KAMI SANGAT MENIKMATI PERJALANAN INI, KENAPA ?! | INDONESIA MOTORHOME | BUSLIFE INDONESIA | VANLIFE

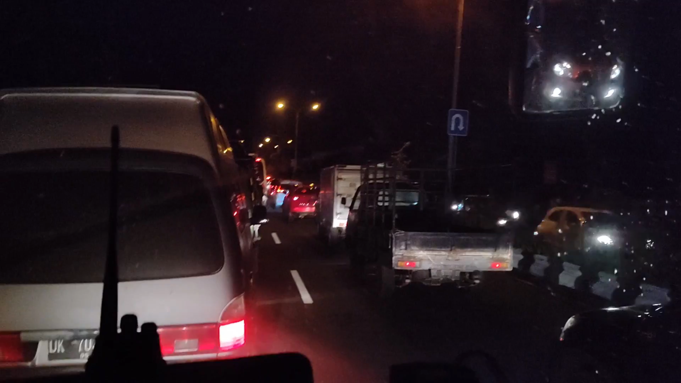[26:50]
Berhubung ini adalah malam minggu, jadi bypass macet seperti biasa. Malam minggu macet, bypass guys.
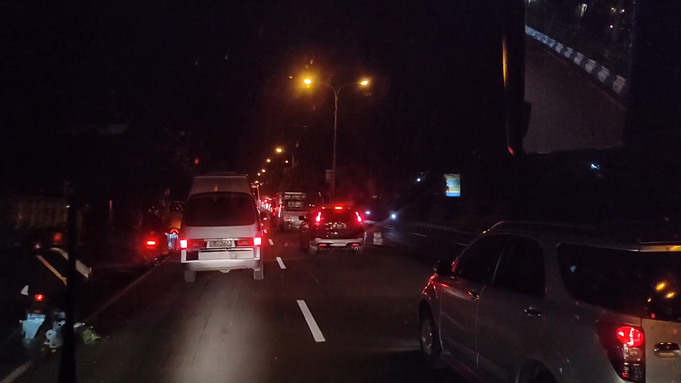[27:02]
Tuh, merah delima di mana-mana. Jadi kita agak slow-slow menikmati perjalanan ini. Kangen jalan? Ya, udah, nikmatin jalan macet. Sementara Inca di sini lagi nonton Mace.
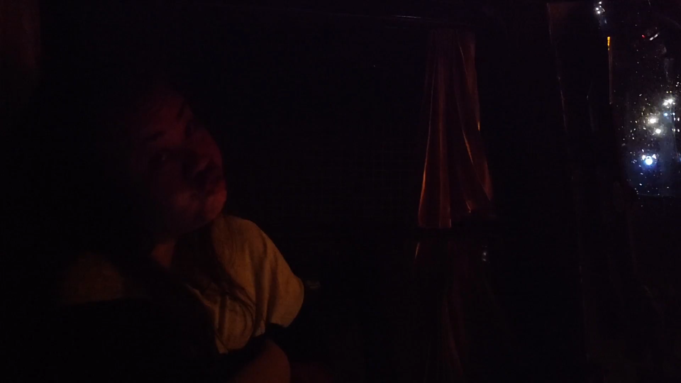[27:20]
Oke, tungguin aja. Kece padai. Ngambil nih Pak Pasar. Ada ngambil.
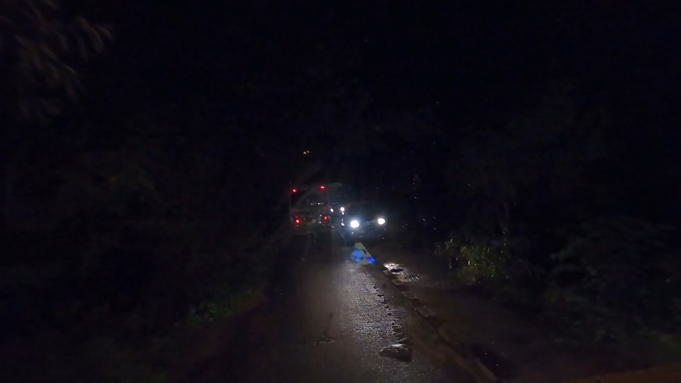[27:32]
Kita mau masuk ke dermaga ya, Pace? Ya, dermaga Mertasari. Dermaga Mertasari. Mulai memasuki dermaga Mertasari. Jalanannya kecil banget.
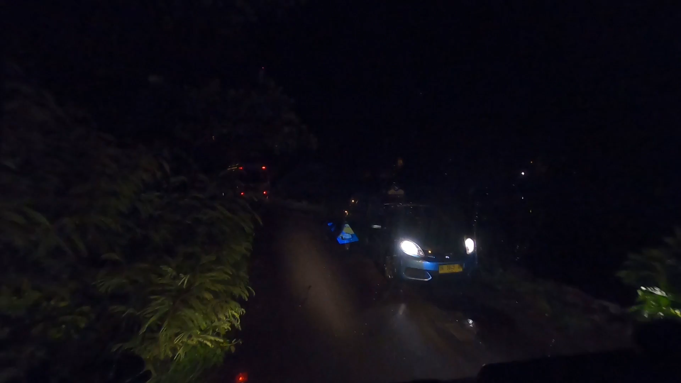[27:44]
Sekarang udah jam 7:30 waktu Bali. 7:30 malam. Oke. Itu di depan kita ada busnya Om Anton. Tayo. Tayo. Oh, itu dari ada pohon cemara, gua enggak tahu sih. Jadi entar gua telepon dulu parkir yang enak dulu ya.
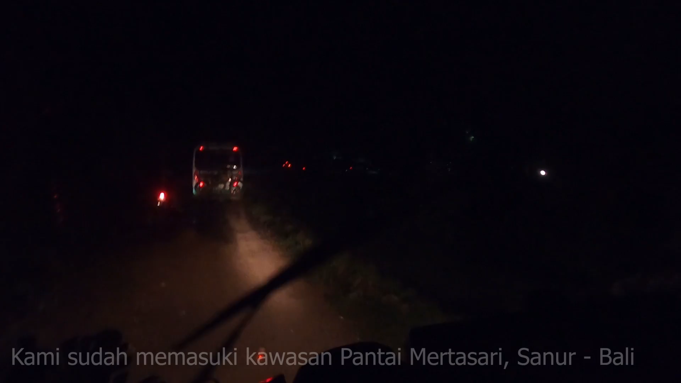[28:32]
masuk. Udah sampai guys. Oke guys, kita sudah masuki area parkir Pantai Mertasari. Katanya dermaganya di dalam. Dan sekarang sudah malam, kita tidak bisa lihat apa-apa. Mungkin besok kita bisa lihat seperti apa pemandangannya di sini.
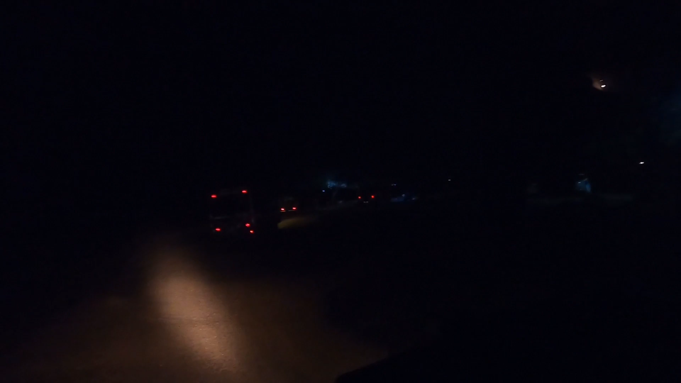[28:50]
Tapi ramai itu, banyak mobil. Oh iya, banyak yang parkir tapi.